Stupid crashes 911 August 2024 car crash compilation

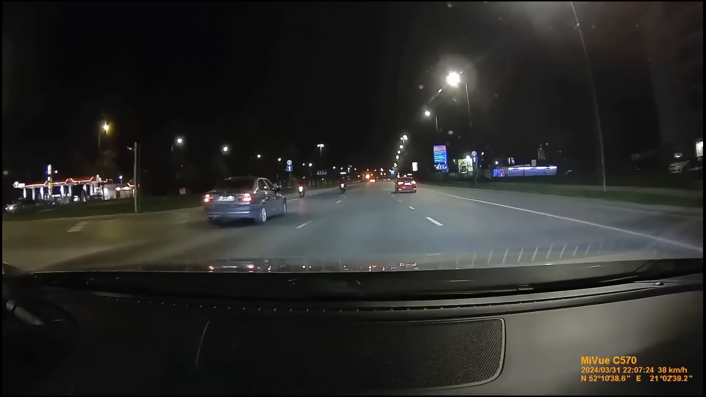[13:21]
Coś takiego, że ten facet on jedzie za siebie i trochę za mną.
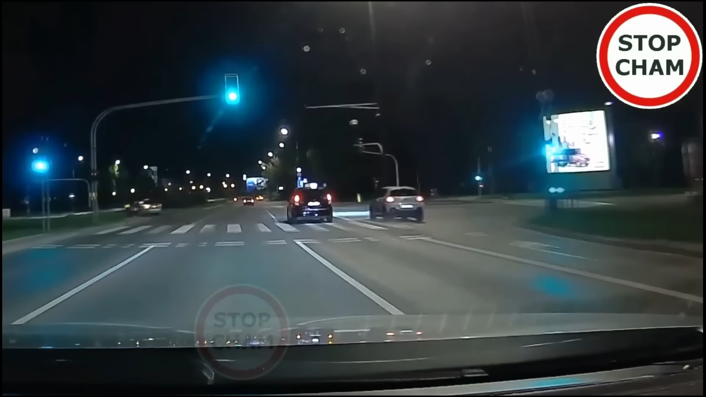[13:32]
A teraz wyprzedza. O matko boska. Wariat.